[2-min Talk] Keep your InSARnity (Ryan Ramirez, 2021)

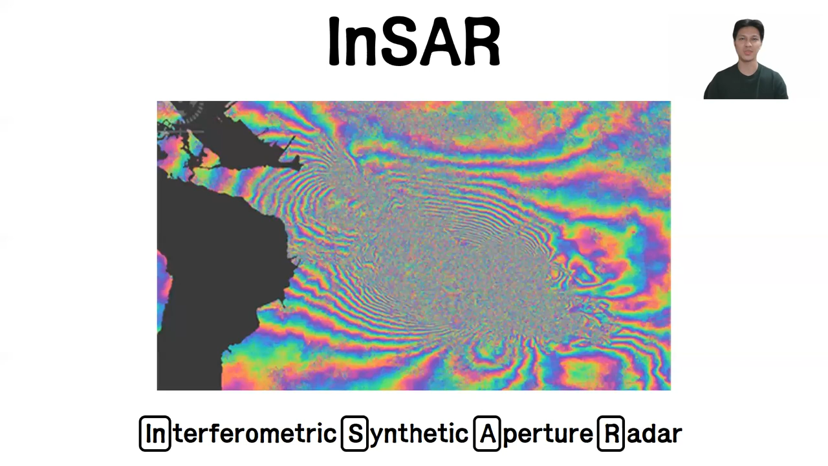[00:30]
SAR is an active radar technology operating in microwave intervals,
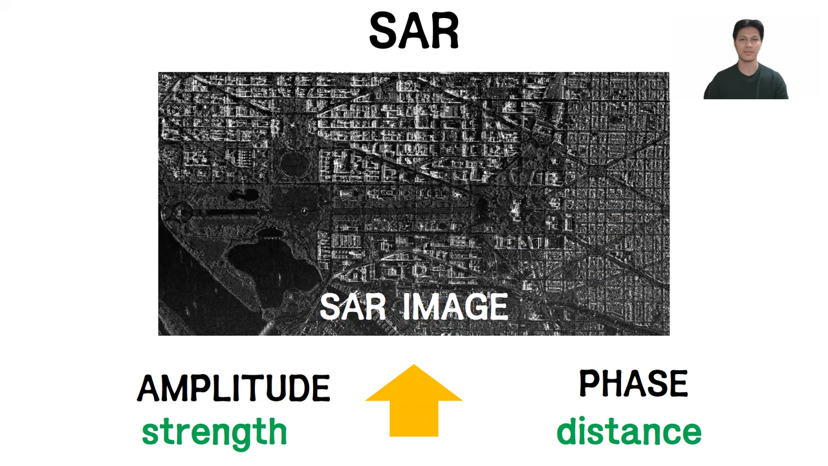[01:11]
or simply the strength of the backscattered signal, the INSAR technique can be performed. INSAR is simply the interference between two SAR images acquired over the same location at different times.